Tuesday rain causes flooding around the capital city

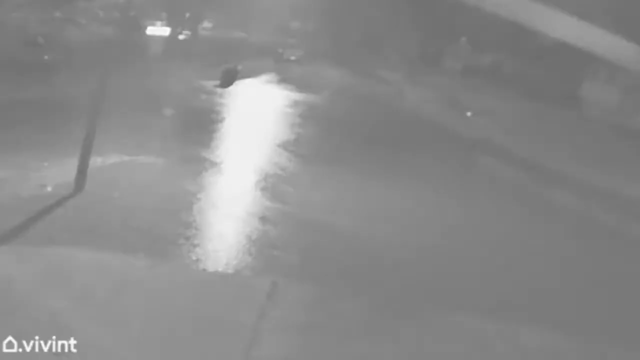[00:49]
This may look like a boat ramp at Lake Springfield, but it's actually a driveway.
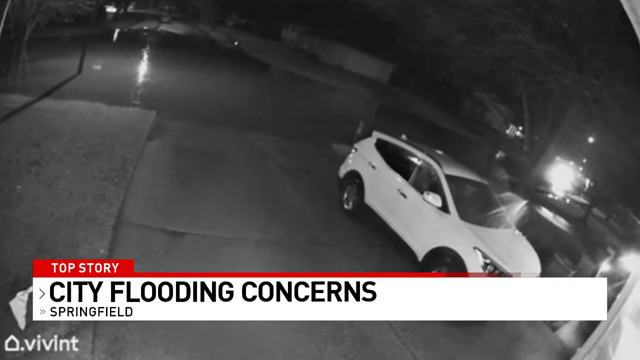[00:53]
And I can just see it keep rising up, up our driveway sidewalks. The whole intersection was completely flooded. Brian Hagley says this happened in the city. And it happens every time it rains. This front door camera showing water rising about five feet into their driveway. And that right there, that's their neighbors trash cans floating away. It's just terrible. It causes problems for the Hagleys as well as their older neighbors who can't always clear the drains.